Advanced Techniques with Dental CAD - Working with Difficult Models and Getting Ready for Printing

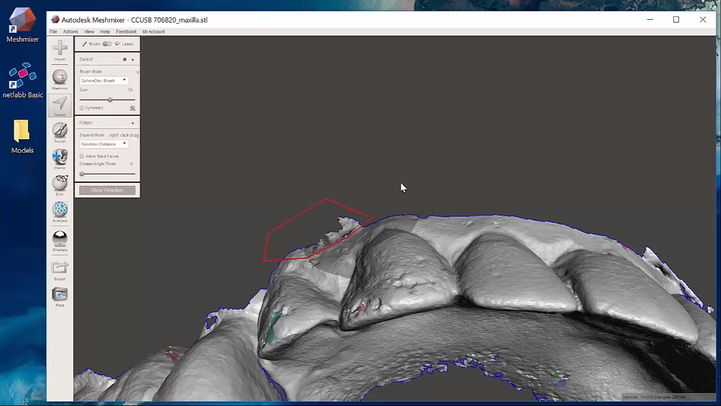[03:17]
and then moving across here there's this one last little messy area over here. If I do that and right in here is the easiest way to do that is just to select that with that sphere tool.
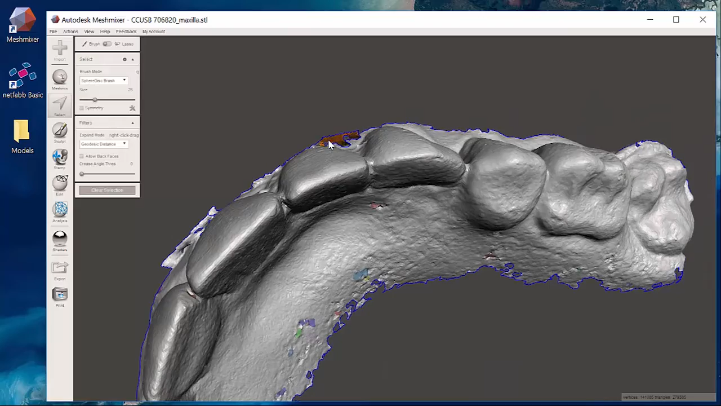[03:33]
If I click on this and I notice oh I don't want to get rid of all of that.
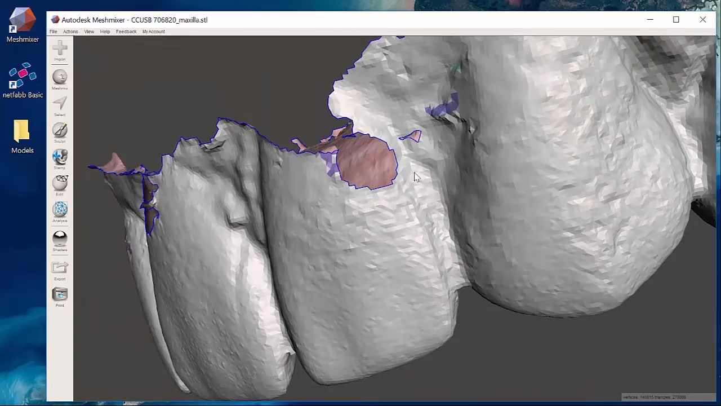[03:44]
If I hit my actions undo and undo feature I'm back to here.
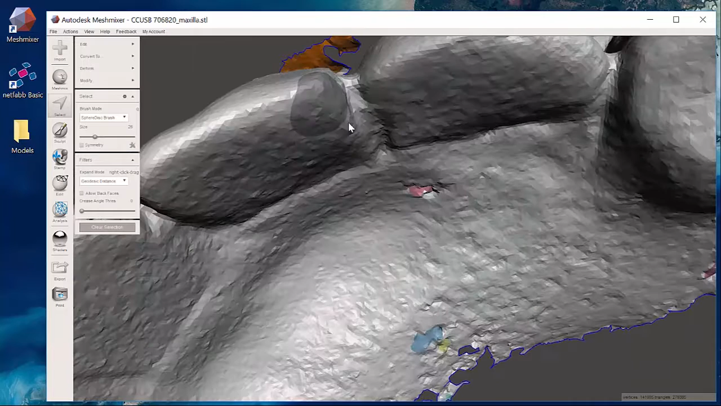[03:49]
All I want to do is is delete this area right out in here.
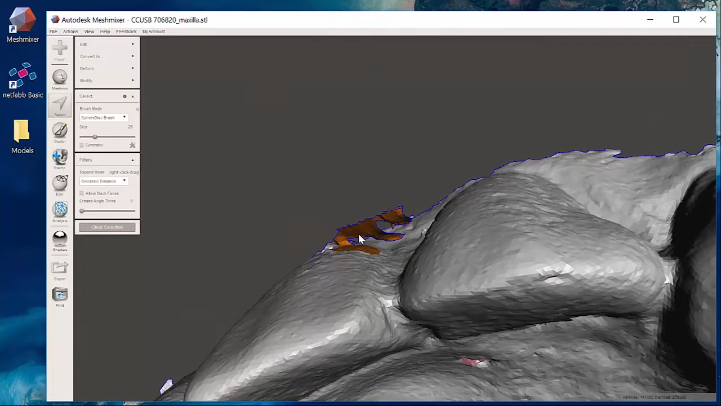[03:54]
So I'm going to clear all of this away but I want to keep this part of the tooth. If I hit the control button on my keyboard
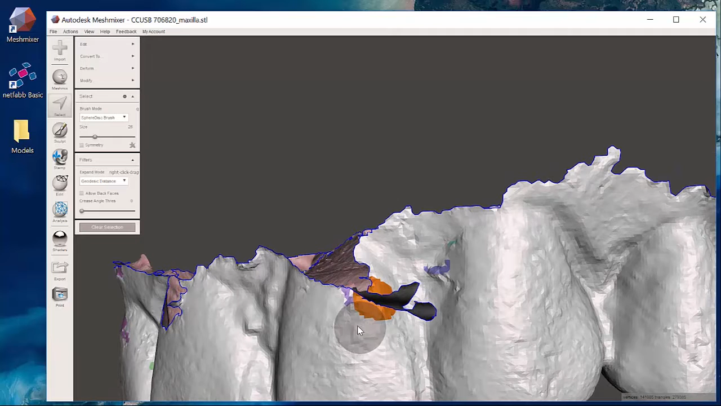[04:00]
and left click while holding control it will deselect.
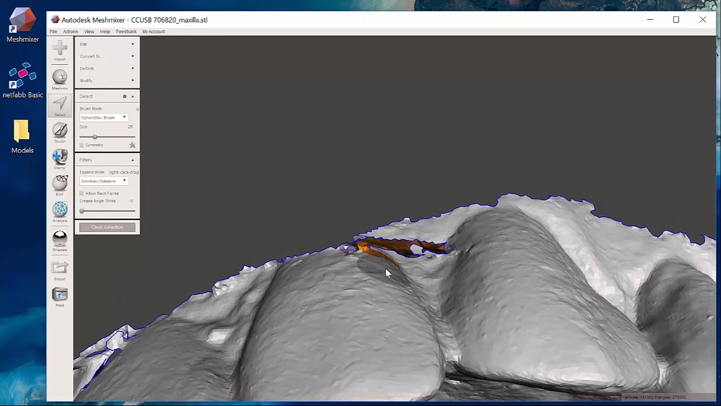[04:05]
And notice that this little dark circle as I wrap on a three-dimensional object it actually traces in three dimensions.
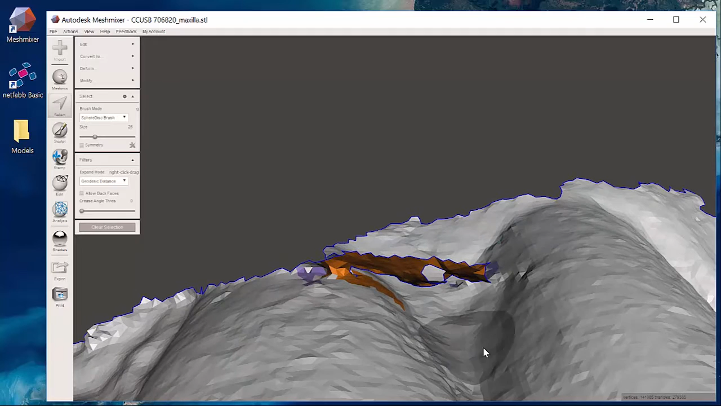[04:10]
So notice here how it drops into the embrasures.
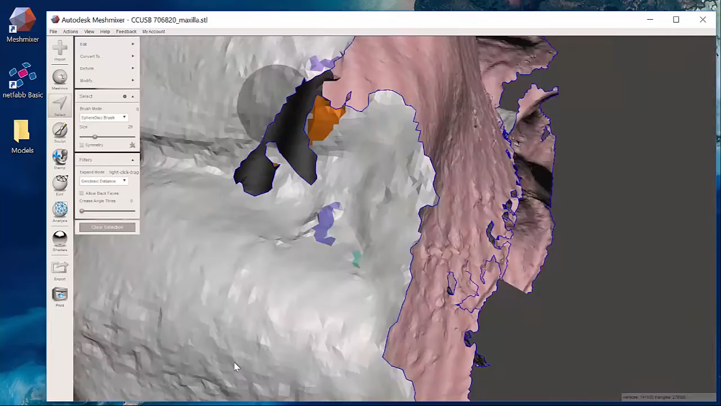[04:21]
What I can see here is that if I approach it from just the right three-dimensional view if I hit control and left click I'm going to deselect all of this good part of the tooth I want to keep and then
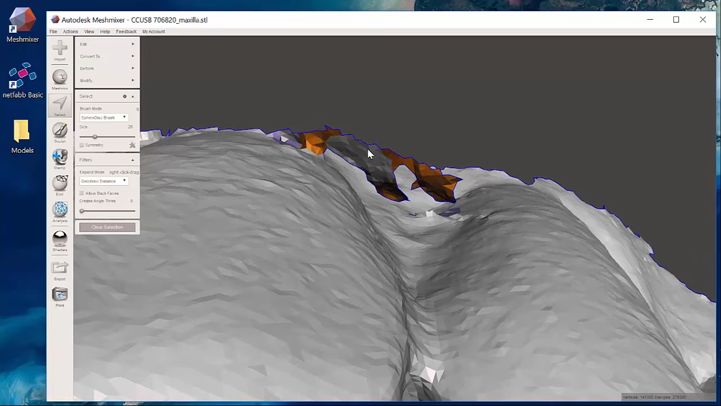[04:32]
only select that little part that I want to delete edit discard
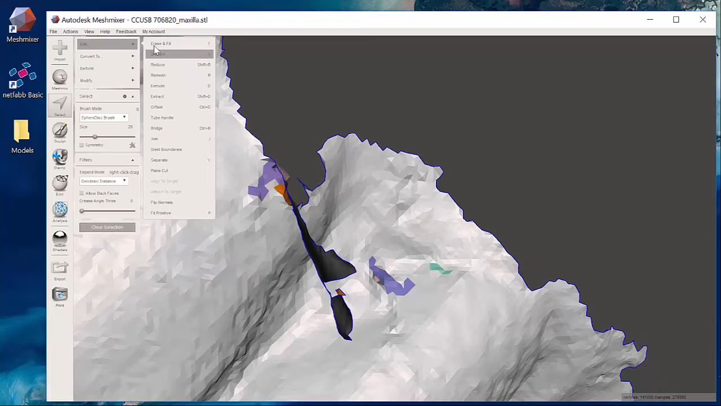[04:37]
and it very easily clears that away.
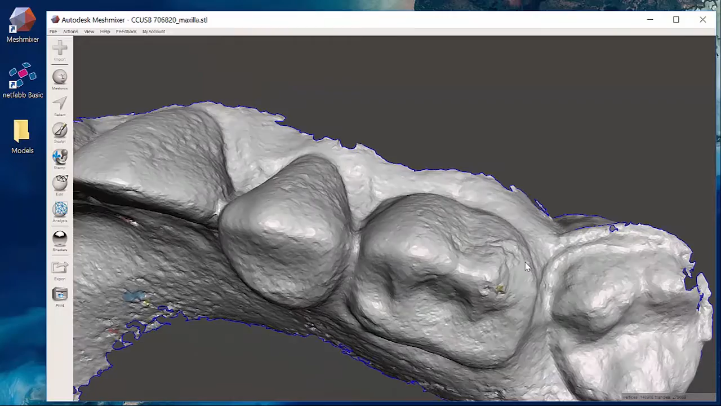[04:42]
As I slide across here maybe I want to clear out a little bit of this occlusal surface or maybe not.
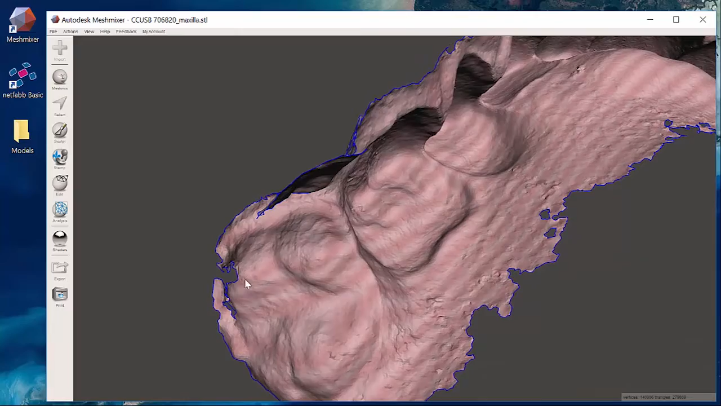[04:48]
Now it looks pretty clean looking across everywhere
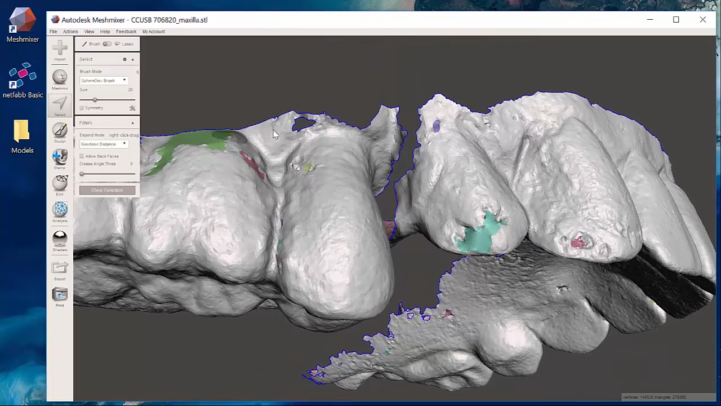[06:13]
little areas where it's just not a clean looking part of the scan. If I went ahead and took some of this features